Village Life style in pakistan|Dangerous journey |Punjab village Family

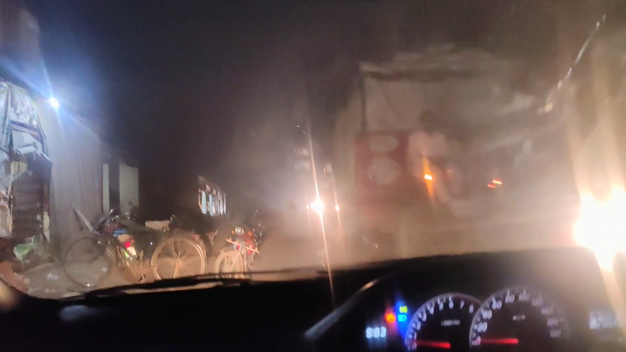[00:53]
میں جب بیٹھ ہوں گاڑی میں یقین مانو مجھے اتنا خوف آیا اور سب سے بڑی بات جب سامنے سے گاڑی آتی ہے نا جو وہ لائٹس ڈالتی ہے کچھ نہیں روڈ بھی نظر آ رہا ہوتا ہے کی کسی قسم کا
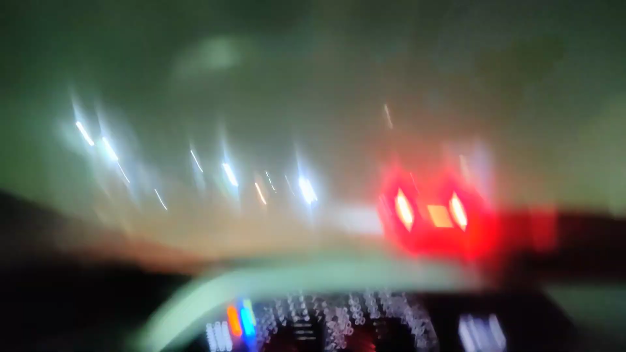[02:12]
اتنا یہ پتہ نہیں ہماری اکل کہاں سوئی ہوئی ہے کہ ہم لوگوں نے نا ڈیم نہیں رکھنی لائٹس فل رکھنی
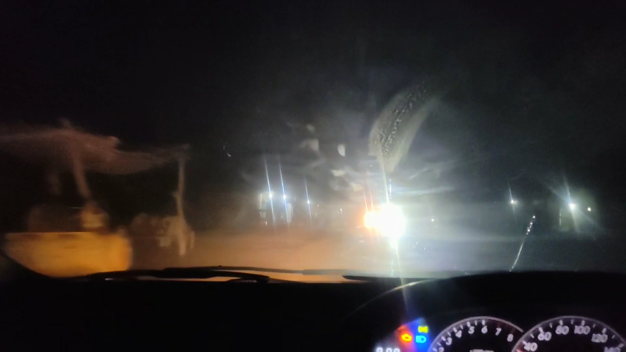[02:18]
ہے اگلے بندہ چاہے اس کو کچھ نظر آئے یا نا اگر تھوڑی سی لو رکھی جائے نا تو اس سے یہ ہوتا ہے کہ اگلے بندے کو تھوڑا سا نظر آ رہا ہوتا ہے کہ آگے کیا
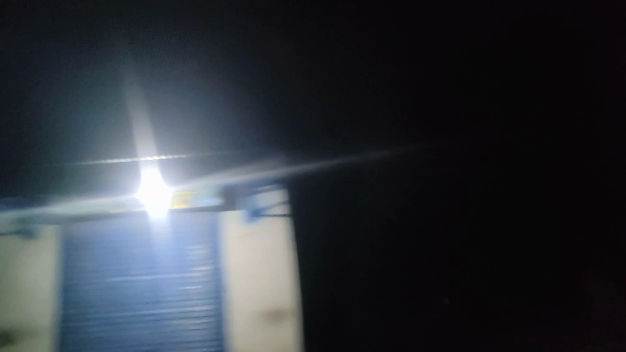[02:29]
ہے میرا تو یہ کام تھا کہ جب اس طرح فل لائٹس آتی تھی نا میں گاڑی بلکل سلو کر دیتی کہ جب یہ گزر جائے گی نا تو پھر میں آگے کیا چلی جاؤں گی اتنے گنے کے ٹرک اتنے ٹرک گزر رہے تھے یہ دیکھیں
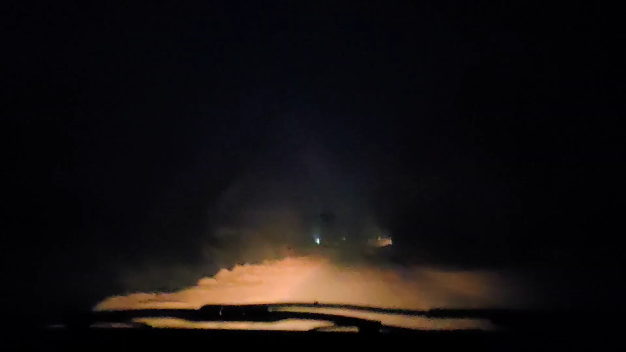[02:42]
اتنے آ رہے تھے اور گزرنا اتنا مشکل ہو رہا تھا
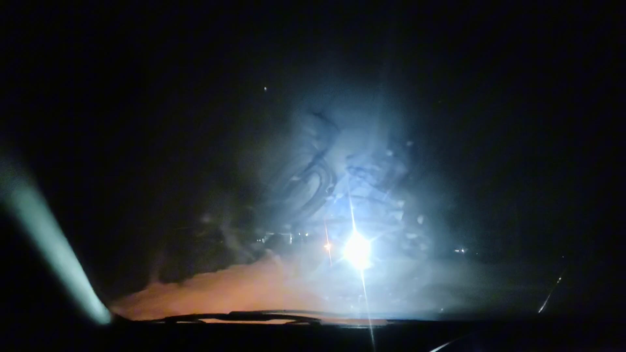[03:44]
موڑتے ہوئے جب نہر سے اترین آگے دیوار تھی وہاں میں نے اتنی سلو رکھی ہوئی تھی کہ